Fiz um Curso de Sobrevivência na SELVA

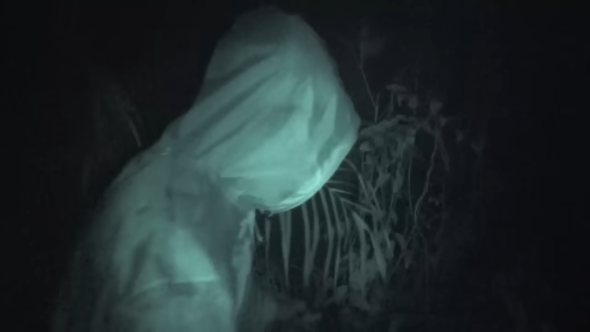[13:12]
Pariu, tá no meio do mato isso aqui.
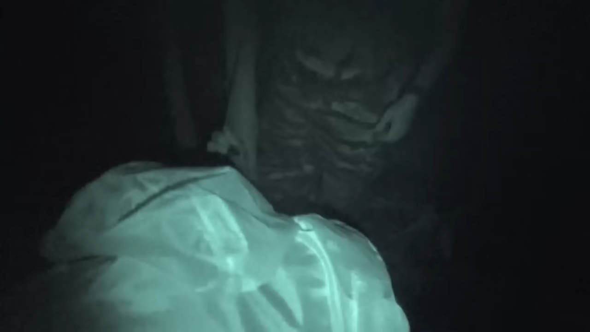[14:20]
Você chegou! Uhum. Cumpriu a missão.